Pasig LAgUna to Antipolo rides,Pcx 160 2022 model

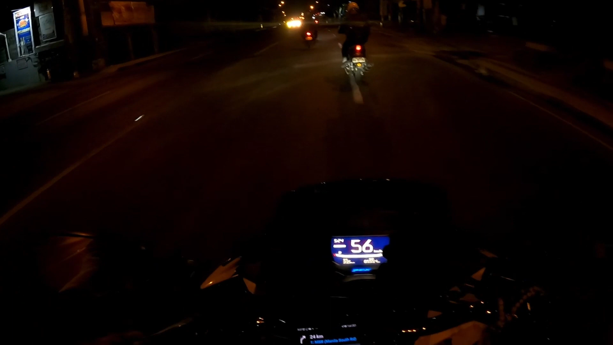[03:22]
mag-rides dito sa South. Ngayon lang. So, sana, ginakabisado ko ba para in the near future, pag-rides tayo papuntang Bicol. Siyempre, ito rin naman yung daan. Oh my God! So, yun yung mga iniiwasan ko, yung mga lubak. Kasi delikado eh. So, baka masiraan tayo yung mugs natin. So, yun. Ini oh.